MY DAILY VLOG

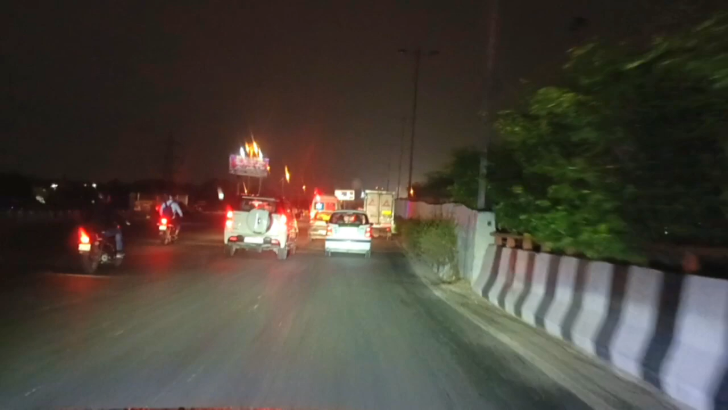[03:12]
लेटी हुए गाड़ी में देखो अधेरे में अब जा रहे हम बस कुछी दिर में पहुंच जाएंगे बारिस का मोसम था यहां कम है बारिस